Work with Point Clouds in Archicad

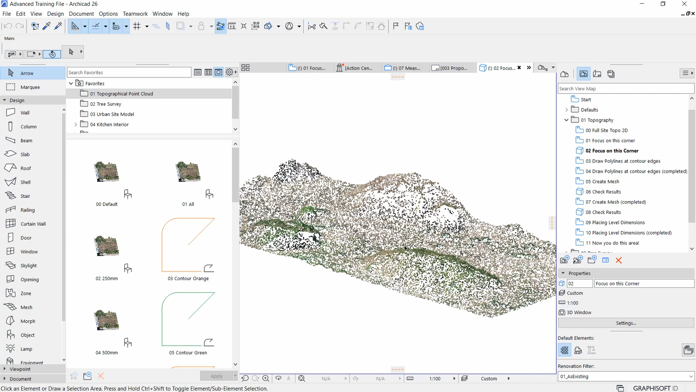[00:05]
This self-paced training focuses on working with point cloud, which serves as the basis of the model for the existing site.
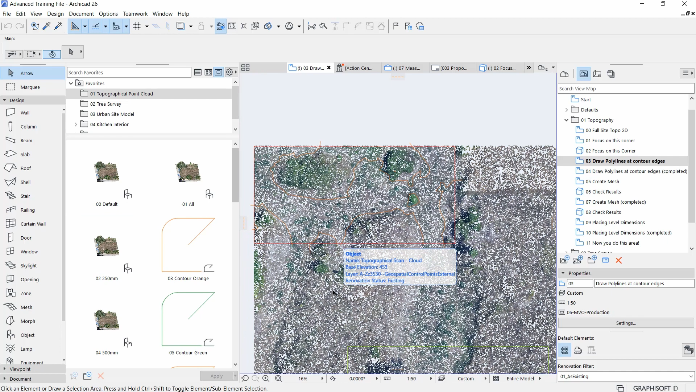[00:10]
By the end of this course, you will be able to create existing building models from the point cloud scans and learn techniques that will boost your modeling and documenting efficiency.
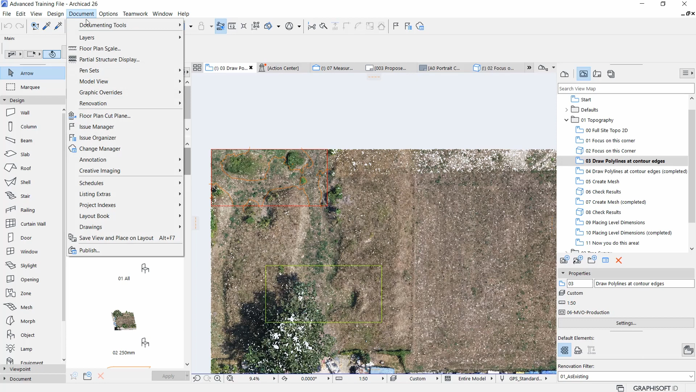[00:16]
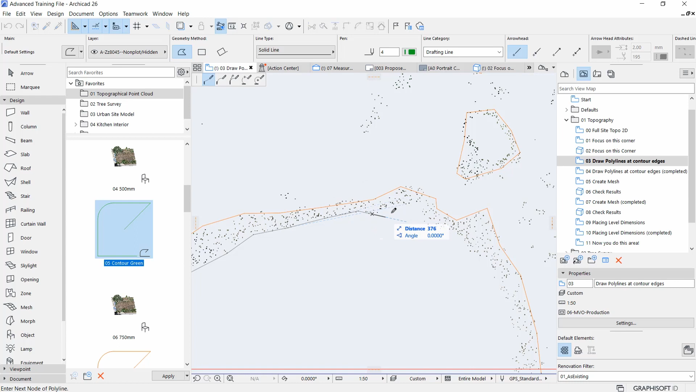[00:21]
Aside from learning the proper importing and placing process of a point cloud, you will pick up the methods needed to handle a point cloud in ARCHICAD such as slicing,